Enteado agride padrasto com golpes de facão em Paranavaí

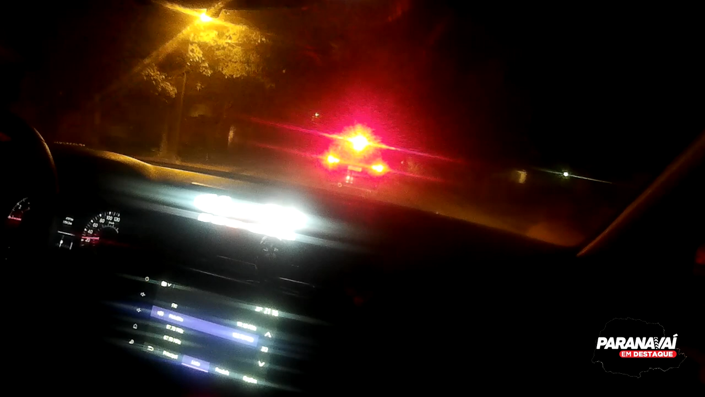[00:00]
Imagens de uma câmera acoplada à farda de um guarda municipal mostram o momento da chegada das viaturas policiais na Vila Operária, em Paranavaí.